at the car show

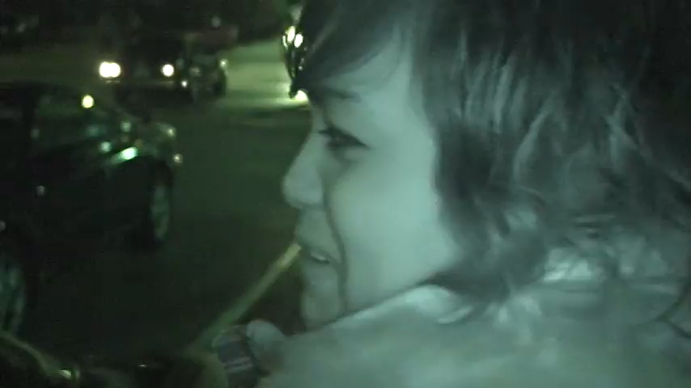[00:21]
You've been observing me for like I don't know how long. I'm looking at night vision now. Here, take some shots.